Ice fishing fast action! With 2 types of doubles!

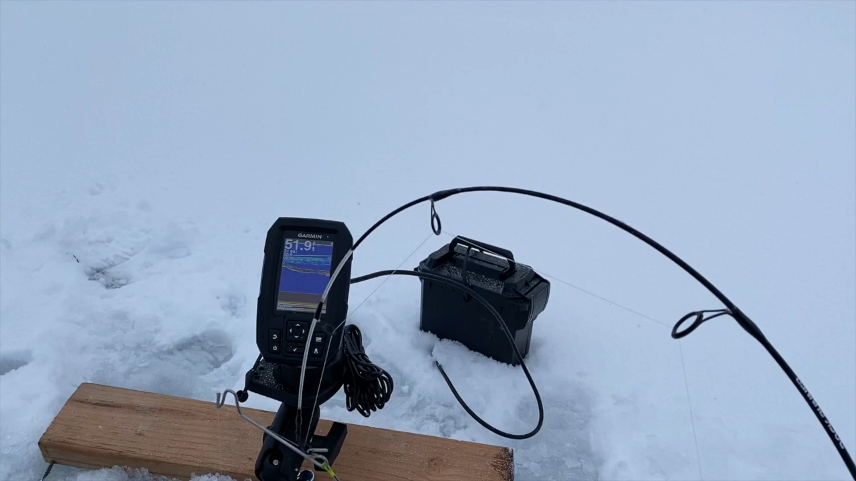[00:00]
Okay, so we just dropped down our first rig, and as soon as we dropped down, we had fish all around it.
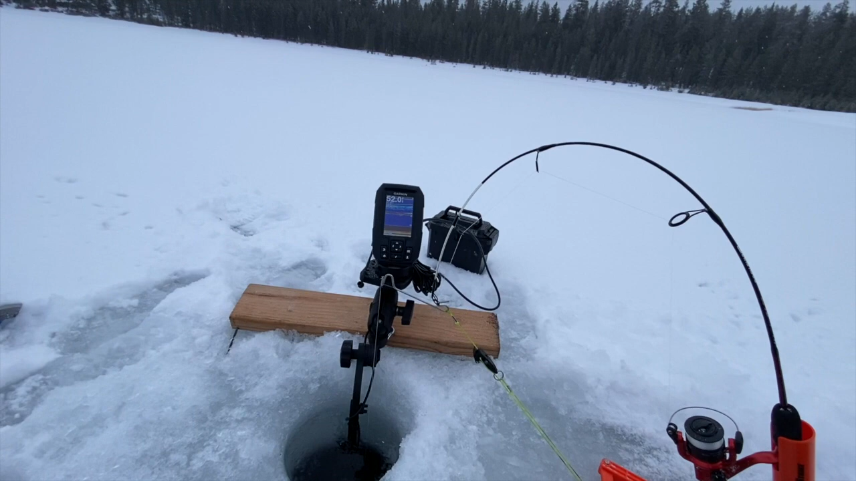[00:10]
You can see on the fish finder, they're playing with it, but I'm going to let them keep playing with it and let the quick strike do its thing. Some terrible filming, I'm not set up yet, but